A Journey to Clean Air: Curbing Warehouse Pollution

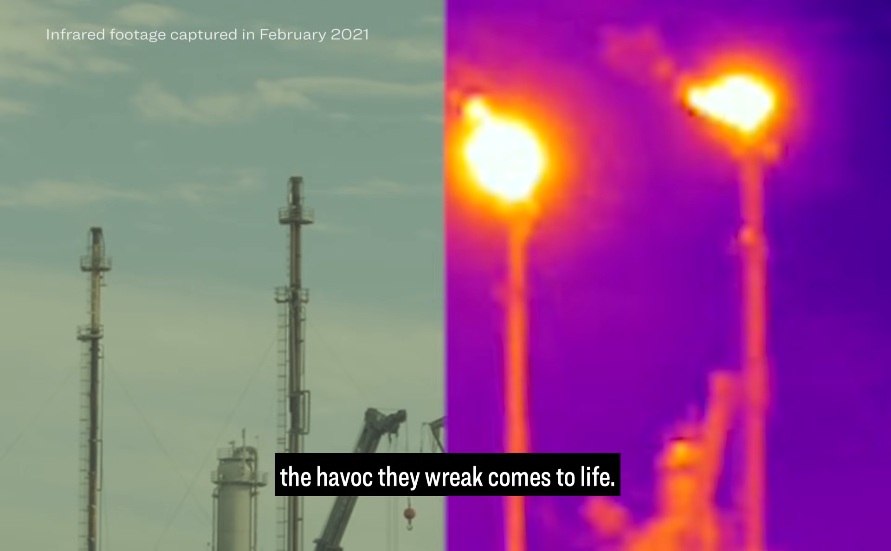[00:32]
This is a bus which is just sitting and idling getting
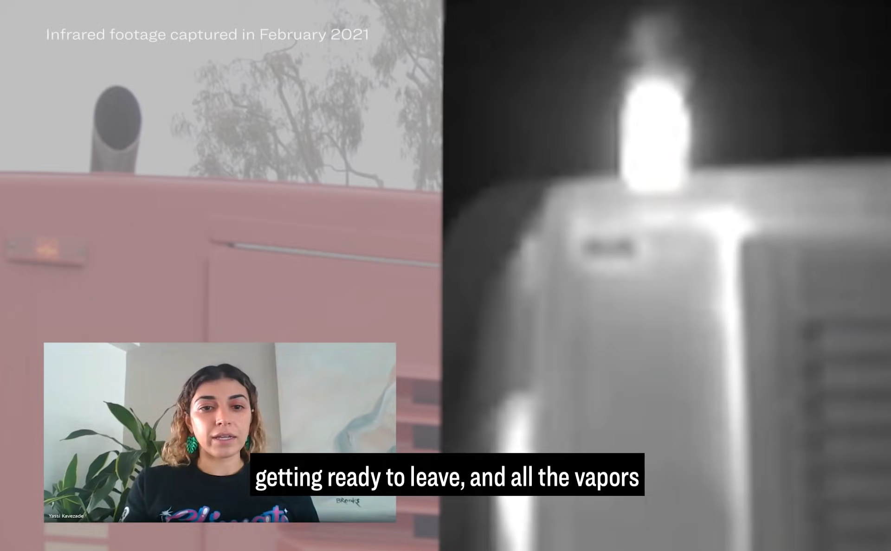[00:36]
ready to leave and all the vapors that come out of that
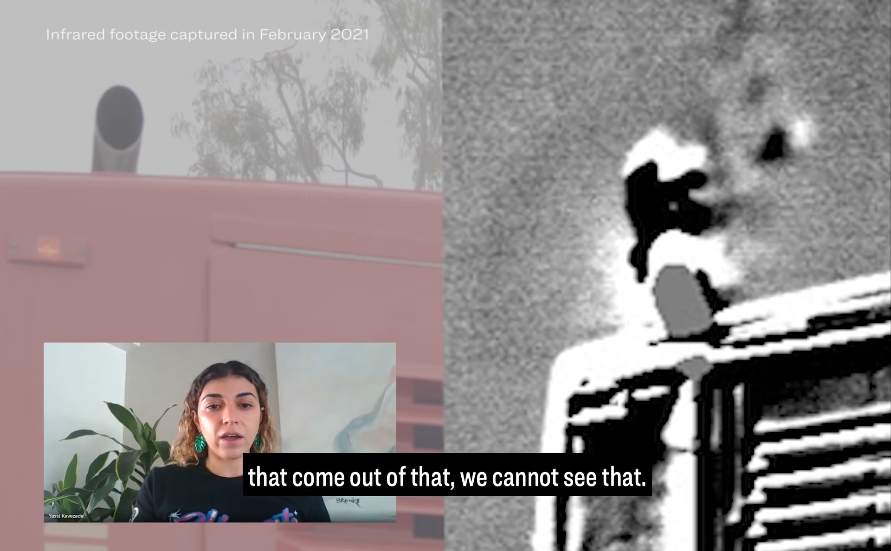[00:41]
we cannot see that and this is what our trucks are doing.
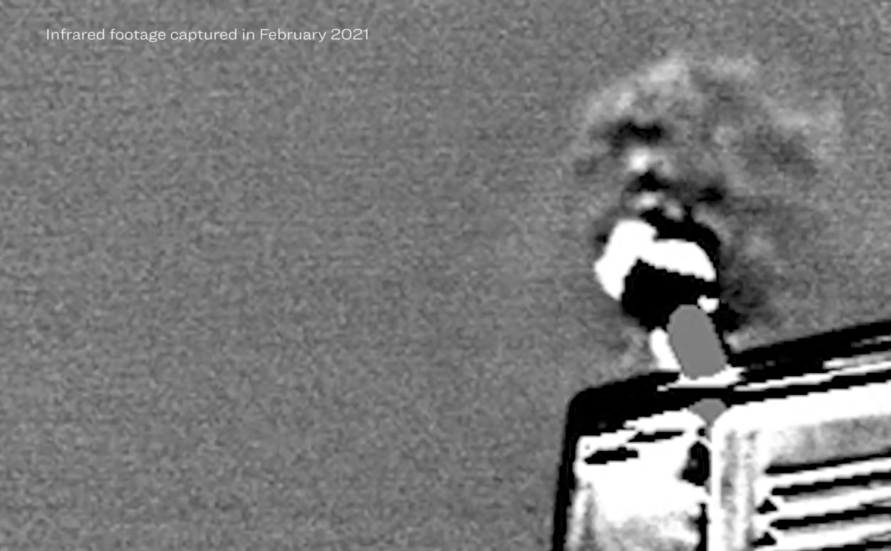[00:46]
Southern California has the worst air quality in the nation because of gas and diesel trucks that carry our cargo in and out of the state.
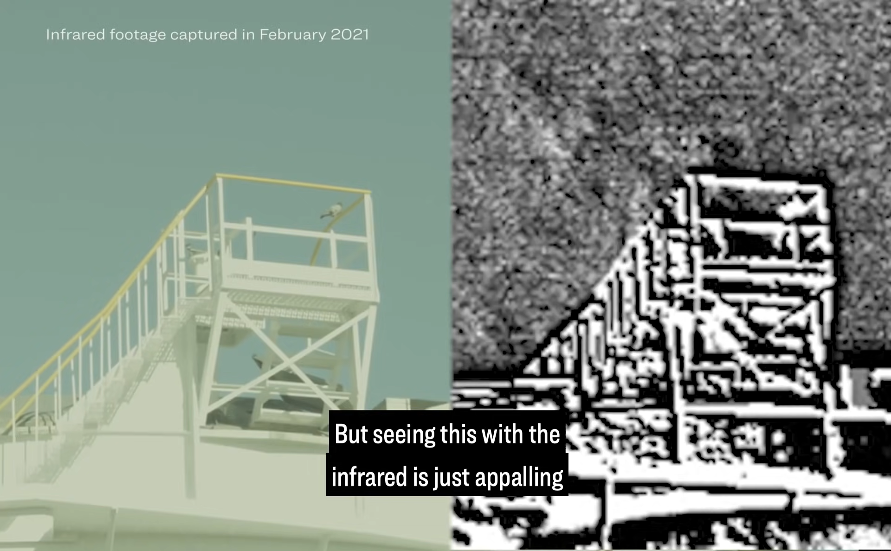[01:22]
but seeing this with the infrared is just appalling and it just makes you think how many leaks are there.